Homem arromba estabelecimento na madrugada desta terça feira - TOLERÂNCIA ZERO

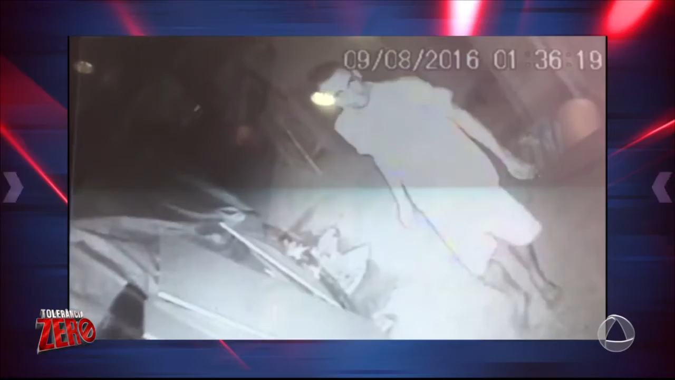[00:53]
Aí, ele olhando, aí. E é fácil olhar a carinha dele, que é, deve ser alguns nóia desses que vivem na praia ali, andando. Aí, a cara dele, aí. Careca, tem cabelo bem curtinho, né, Lígia?